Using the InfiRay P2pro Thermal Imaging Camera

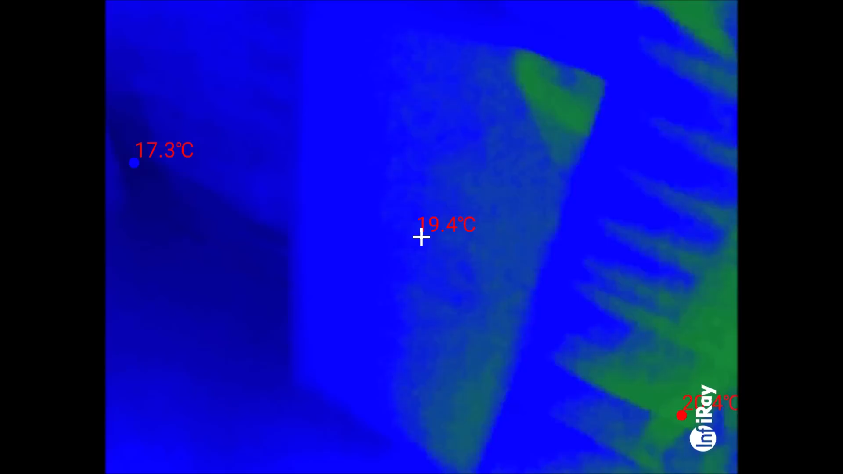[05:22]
On screen: spot 19.4°C, min 17.3°C
So I'll just switch into the thermal imaging camera and uh you can see that there really isn't anything to see perhaps apart from apart from my own reflection. But let me switch that on and things will look very different.
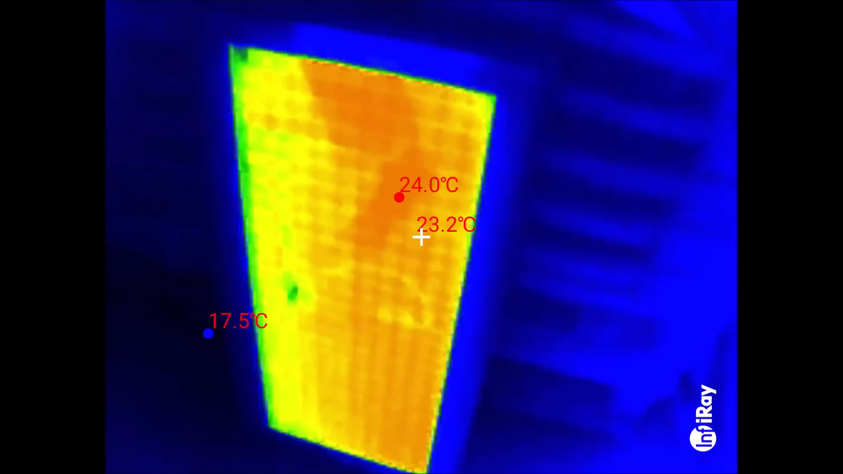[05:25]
On screen: spot 23.2°C, max 24.0°C, min 17.5°C
Right I've just turned on the power. Oh you can see my foot there. But um can you see that pattern emerging. Now the um resolution of this sensor is such that you can actually see. I don't know whether you'll be able to see my hand here yeah. The wiring inside this panel.
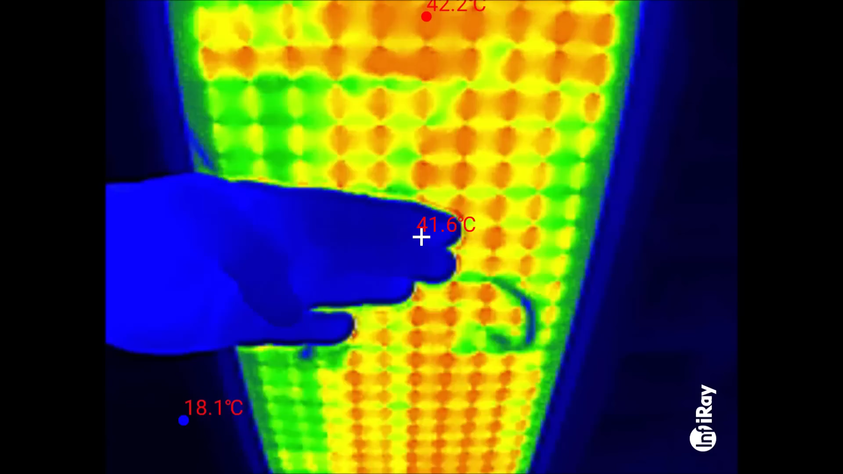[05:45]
On screen: spot 41.6°C, min 18.1°C
Yes I can feel the heat coming off it. But you can see the connection point and a cable inside the panel and you can see all these sort of heating cells
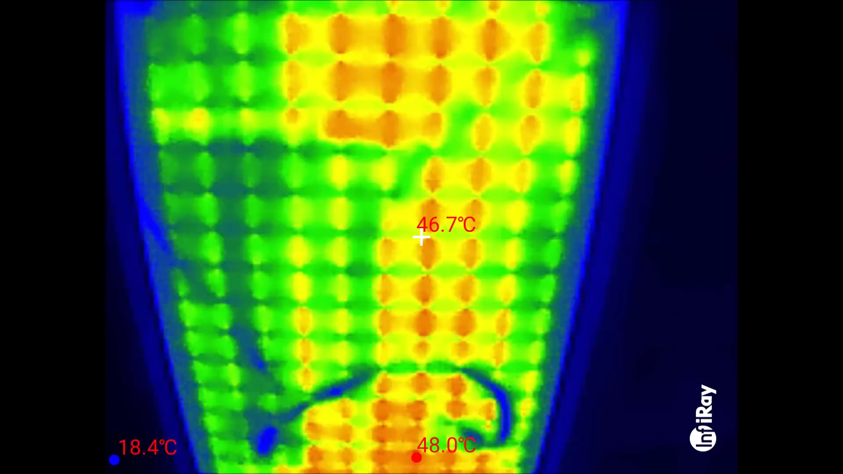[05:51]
On screen: spot 46.7°C, max 48.0°C
which you're just completely unaware of um if you look at using a normal camera. So yeah back to my normal video camera and of course there's absolutely nothing to see apart from again a few reflections possibly.
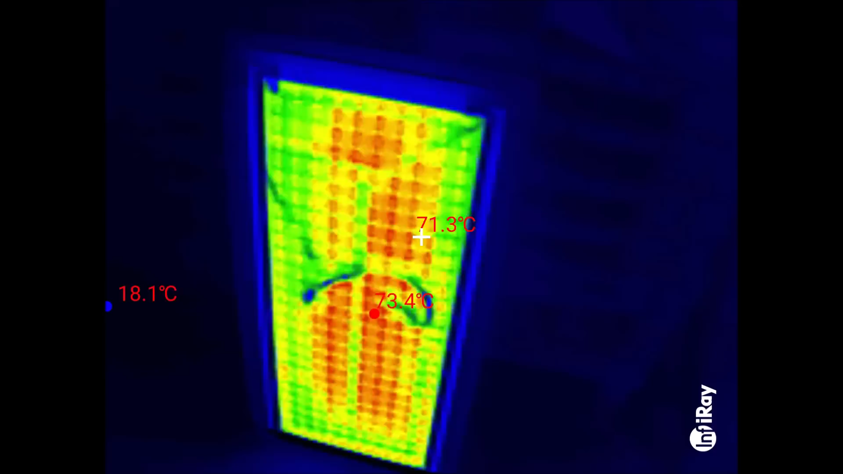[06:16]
On screen: spot 71.3°C, max 73.4°C, min 18.1°C
So there again is the uh pattern of the heating cells and it's interesting because there are parts of this which are so hot you can't touch them um but there are other parts up in these corners
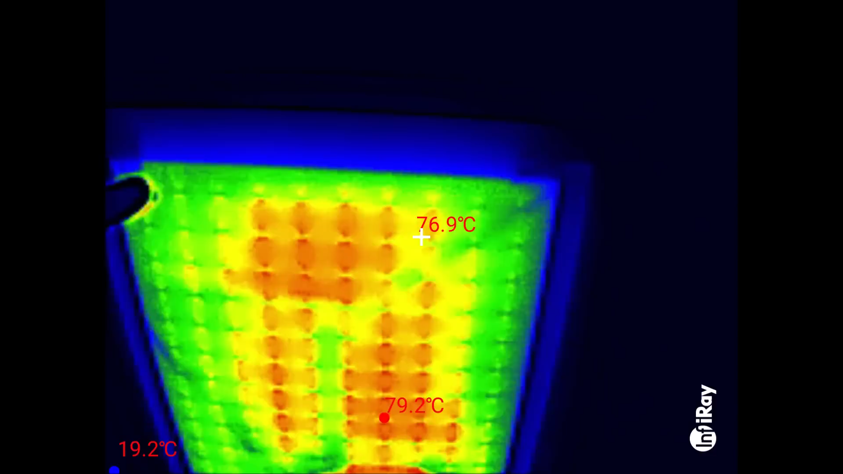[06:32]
On screen: spot 76.9°C, max 79.2°C
um which are not as warm and oh you can touch them and in fact you can use your finger to suck the heat out of that panel.
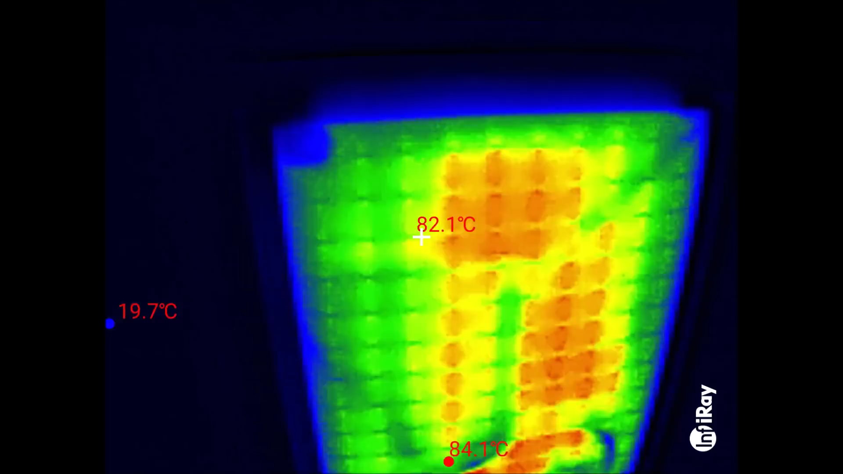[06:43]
On screen: spot 82.1°C, max 84.1°C, min 19.7°C
Right let me switch that off which I can do here um off
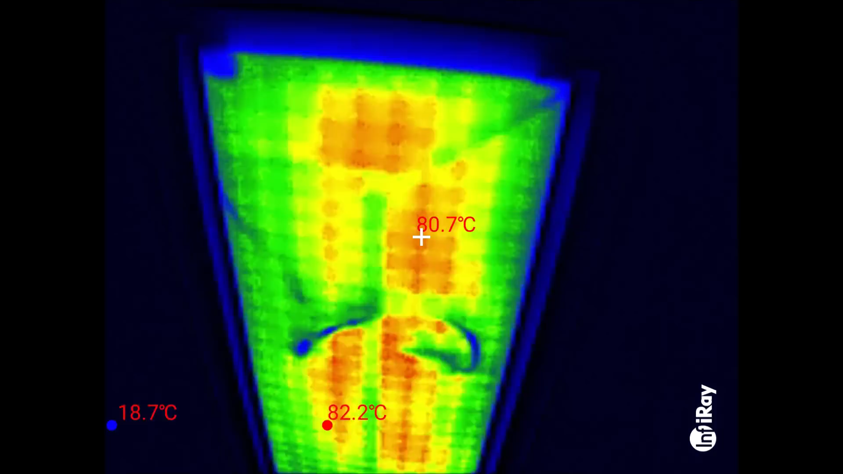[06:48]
On screen: spot 80.7°C, max 82.2°C, min 18.7°C
and watch what happens as um the thing is not directly
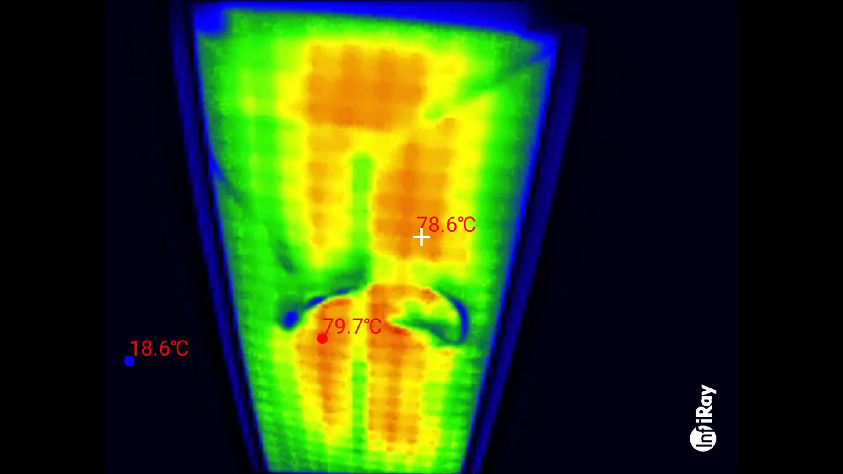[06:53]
On screen: spot 78.6°C
being heated by uh this is mains powered it's 220 volt electricity you can see there that as the heat starts to dissipate as it starts to spread the image appears to go out of focus it's not out of focus it's perfectly in focus but
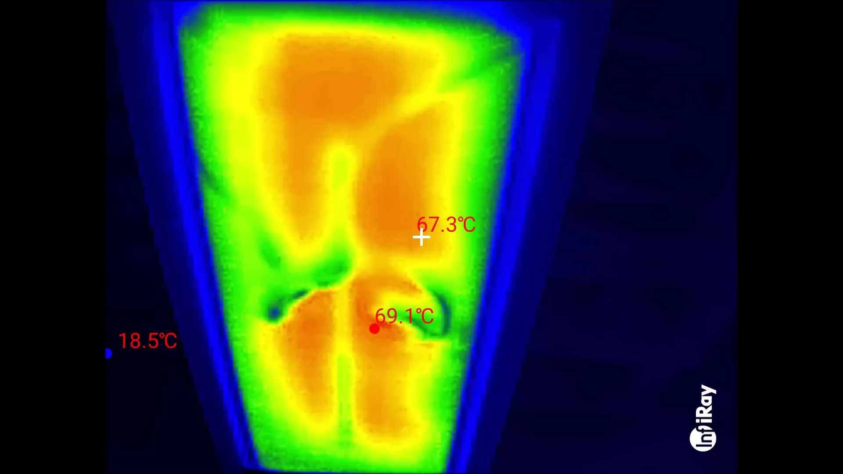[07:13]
On screen: spot 67.3°C, max 69.1°C, min 18.5°C
the heat is spreading from what were the hot
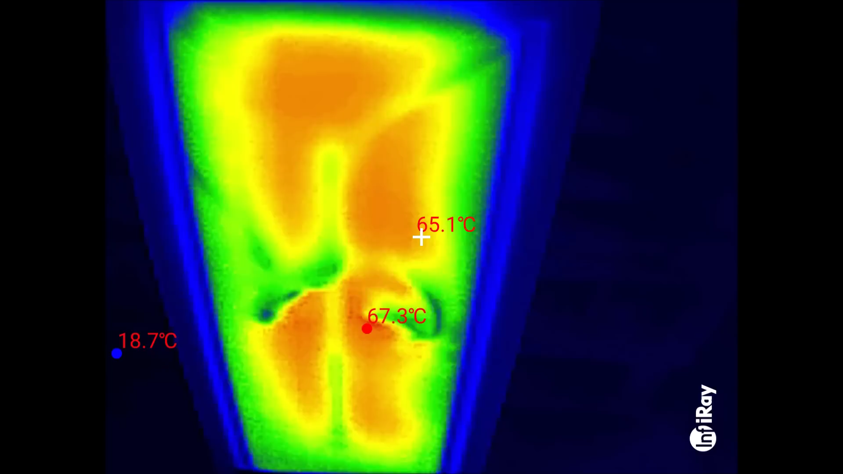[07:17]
On screen: spot 65.1°C, max 67.3°C, min 18.7°C
um heating centers to the cooler areas and yeah you just lose the definition of that heating pattern. I'll switch it back on again.
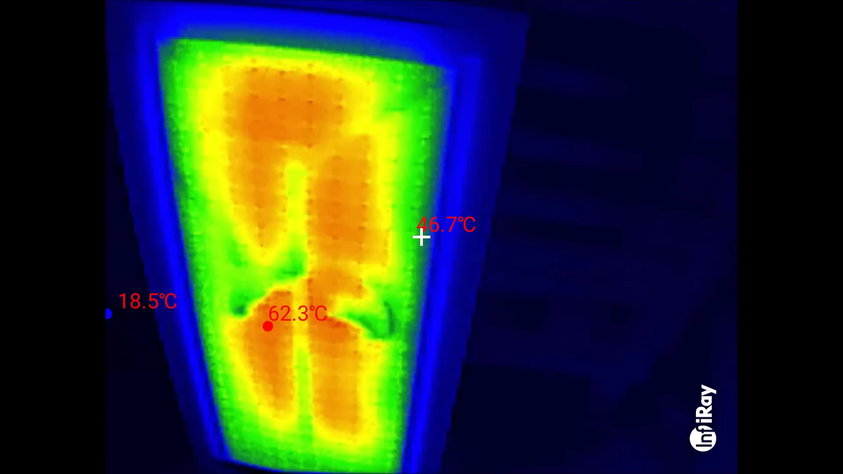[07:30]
On screen: spot 46.7°C
So that's it switched back on and fairly quickly you see the detail of those heating cells comes back in well I say into focus it's really not much
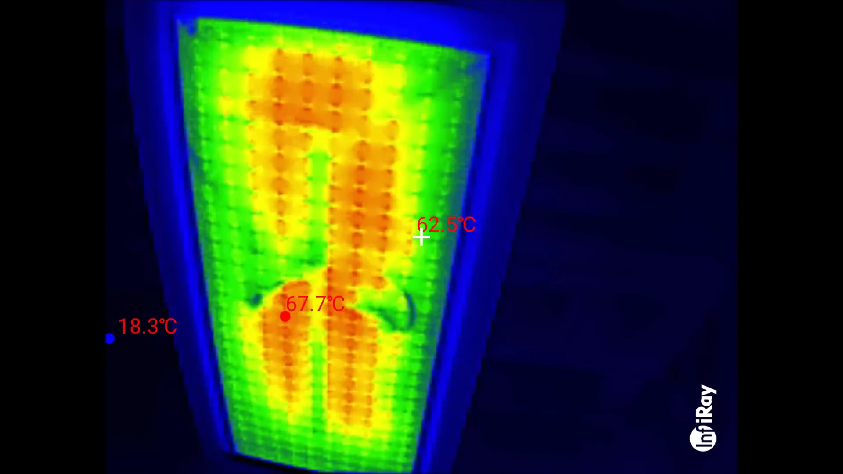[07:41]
On screen: spot 62.5°C, max 67.7°C, min 18.3°C
to do with focus um it's to do with the concentration of heat in the heating elements and so that's what's inside you can't see that with the naked
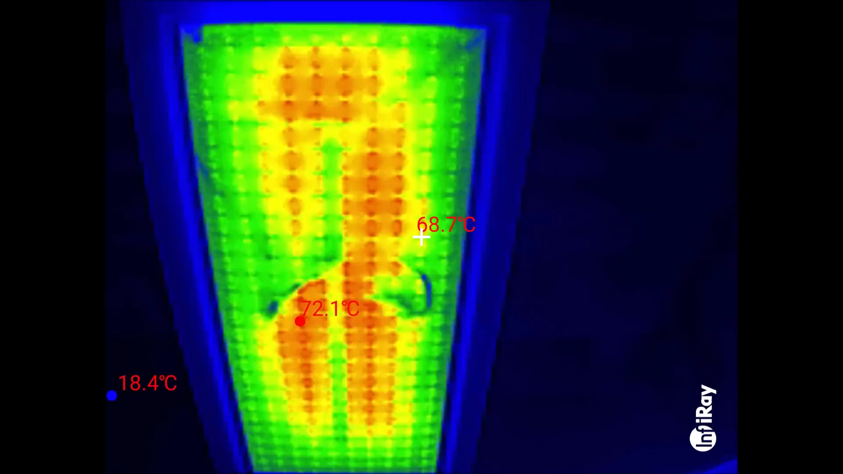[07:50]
On screen: spot 68.7°C, min 18.4°C
eye but that's what's inside one of those uh infrared heating panels
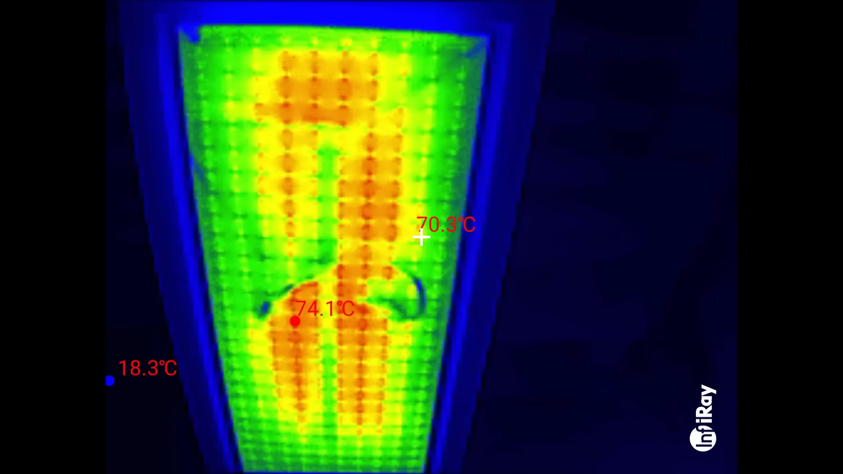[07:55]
On screen: spot 70.3°C, max 74.1°C, min 18.3°C
what's the highest temperature about 75 degrees and uh now I've come outside into the garden
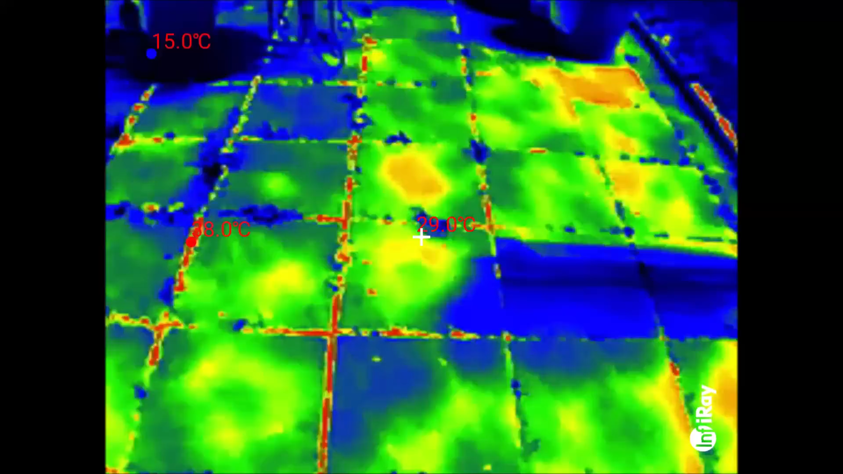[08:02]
and yes the patio looks uh pretty uh kaleidoscopic doesn't it
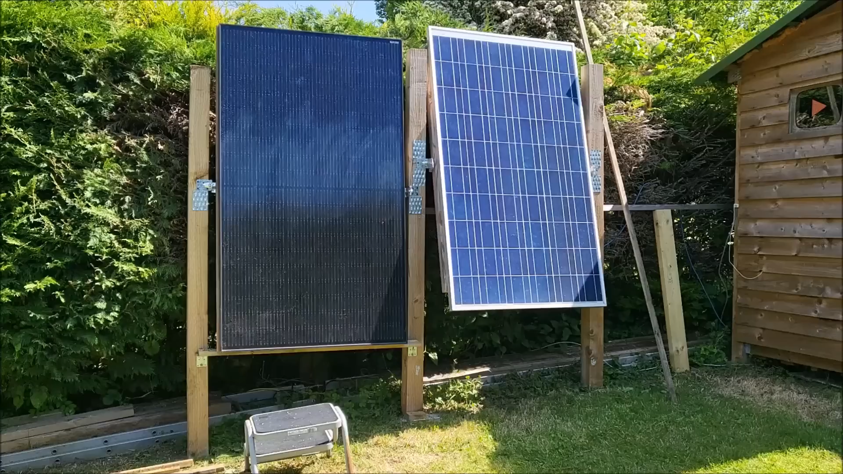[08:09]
and uh I'm out here with these two solar panels and I noticed something yesterday on the thermal imaging camera which was a little bit concerning I'll just switch into the infrared app ah
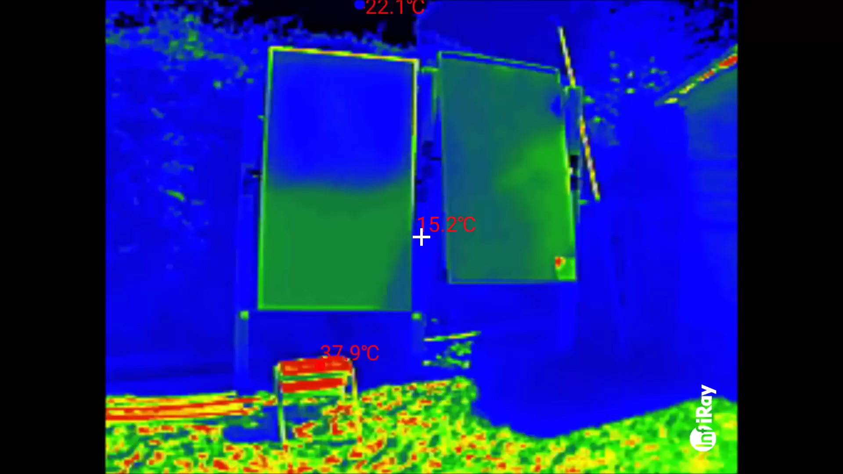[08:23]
On screen: spot 15.2°C
yes of course I remember now I disconnected um the two connections around the back of the panel because it was causing a really strange effect I'll reconnect them now